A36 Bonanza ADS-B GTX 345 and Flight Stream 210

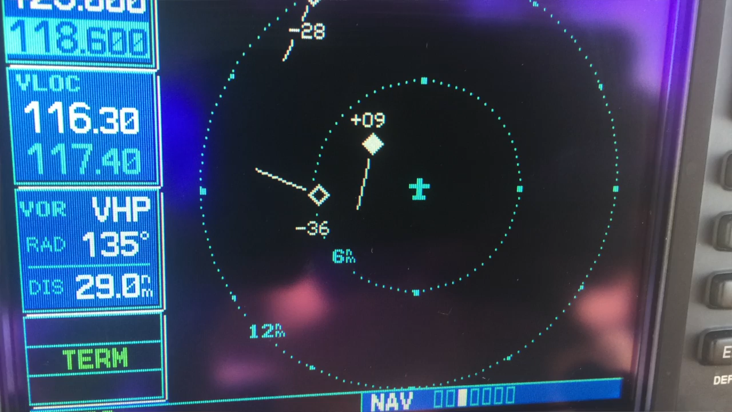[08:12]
in the hangar and there's no it doesn't receive any traffic this is the weather